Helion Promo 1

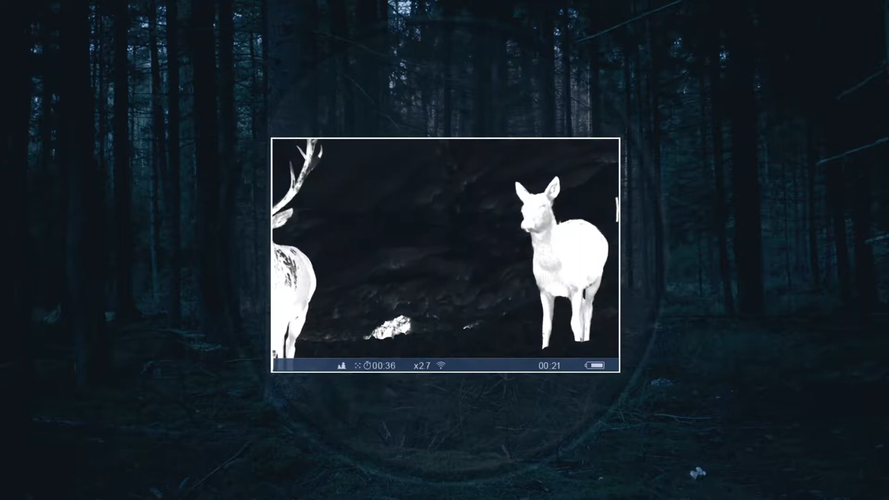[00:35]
The best thermal rendering software for increased clarity and image sharpness.
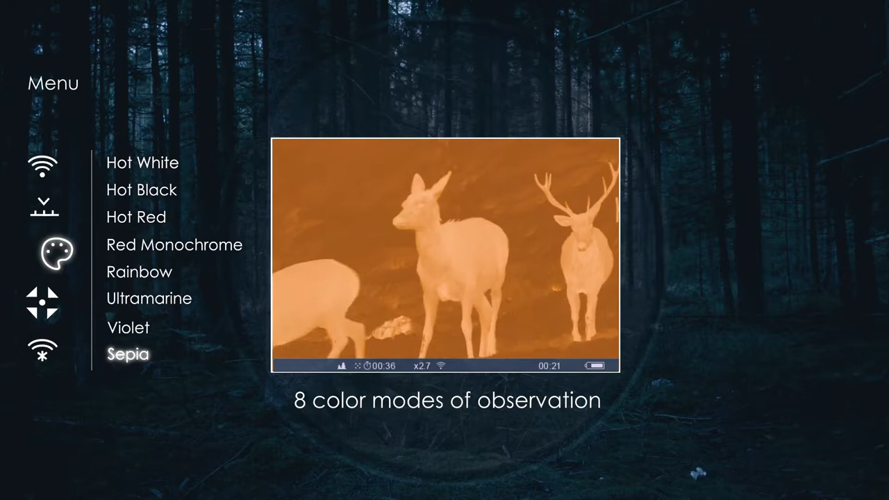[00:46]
Variable magnification with a picture-in-picture function for the better identification of remotely located objects.